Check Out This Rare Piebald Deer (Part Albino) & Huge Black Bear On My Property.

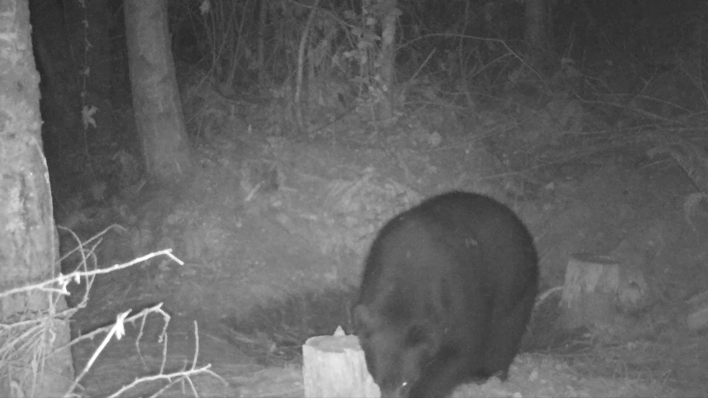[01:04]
And I went to go check him and I saw some really cool footage. At first there was a doe and a fawn at the waterhole. They were getting some water and a skunk showed up and chased him off.
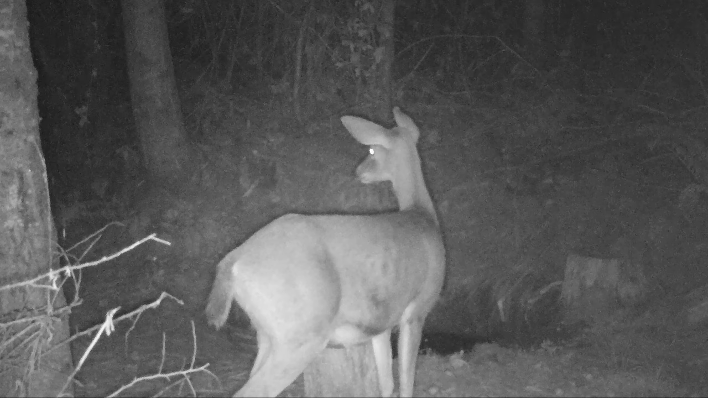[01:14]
But then they came back. It was dark. They turned around and they saw something coming and they hightailed it out there.
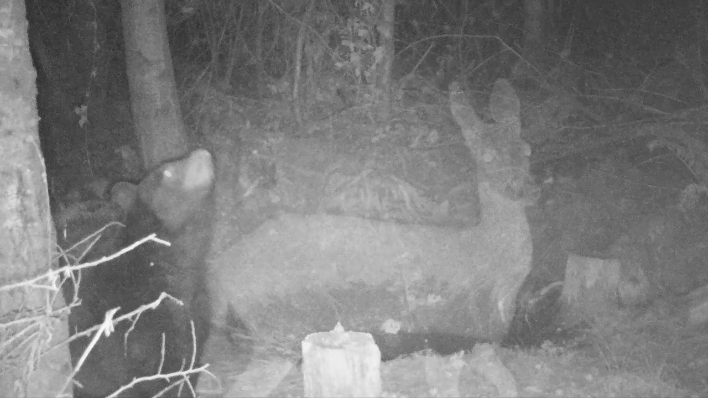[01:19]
It was the giant black bear. I do need help naming them, so leave a comment down below.